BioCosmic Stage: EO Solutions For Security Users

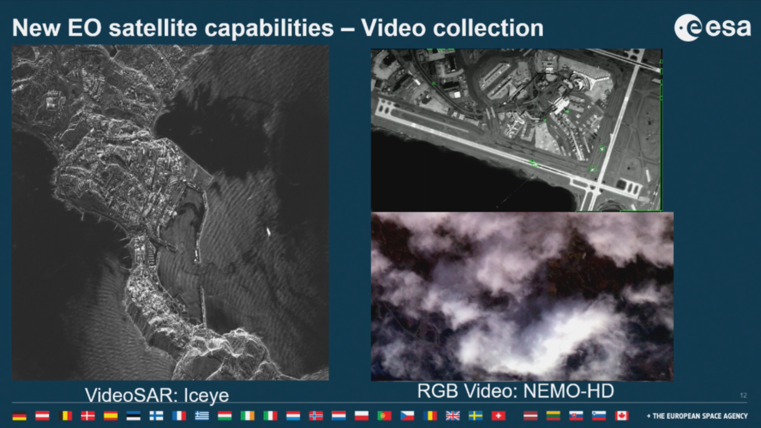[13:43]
And the other thing they do is leave the video on when they're flying around. That makes you sick after a bit, but it's an interesting capability. Hyperspectral is giving us a lot of new elements for the security sector, like detection of camouflage that wasn't possible before.
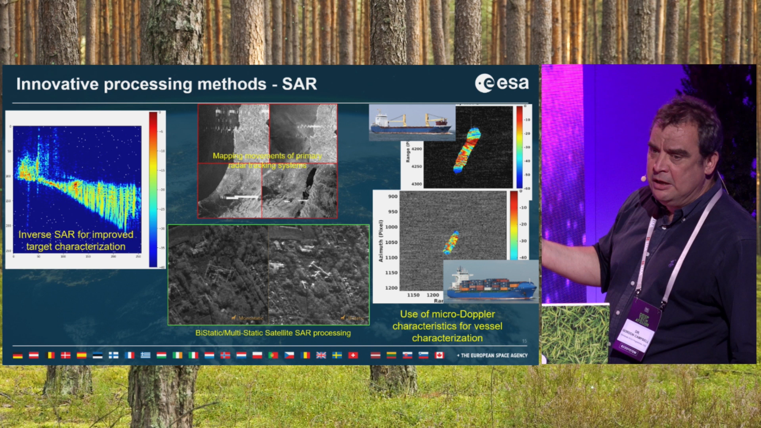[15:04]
On SAR processing, in the middle there, we're systematically detecting anti-aircraft surveillance radar systems, and Bellingcat have made an open-source software available. If you want to take Sentinel-1 data and look for anti-aircraft systems, they've made an open-source software available for you to...
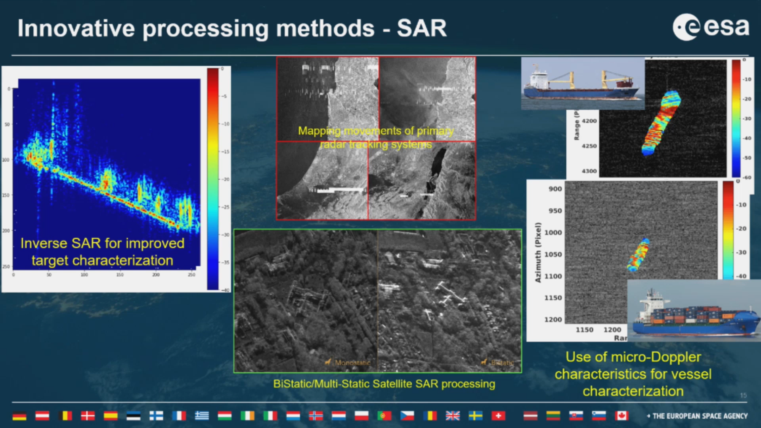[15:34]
We can detect the vibrations on the structure of the ship, so we can understand the structure of the ship, and we can also understand what its sonar signal would be.